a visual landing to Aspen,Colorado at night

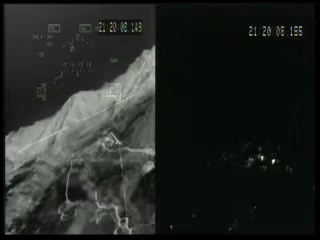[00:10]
Should be breaking the runway any second now. You can really see that ridge line right there. There's the runway, boy it's coming out real nice. We are clear to land. This will be a full stop. Stand high. On the guard right path.
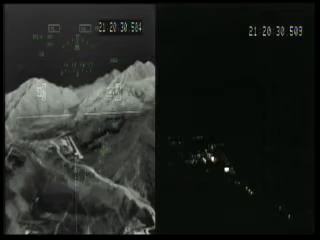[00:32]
Right path vectors right on the runway. 1,000. Okay autopilot's off.
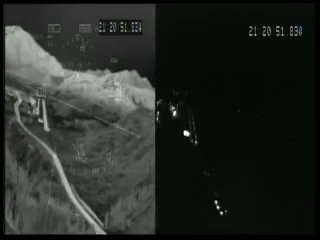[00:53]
Last chance check. 500. Look at those trees you can see. Can't see. 400. 300. Perfect. I've got the train on the side you're clear. 200.
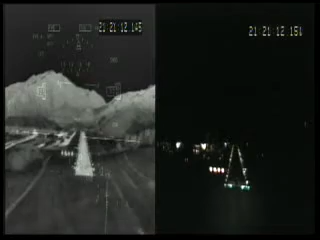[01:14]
100. Nice. 50. 40. 30. 20. 10.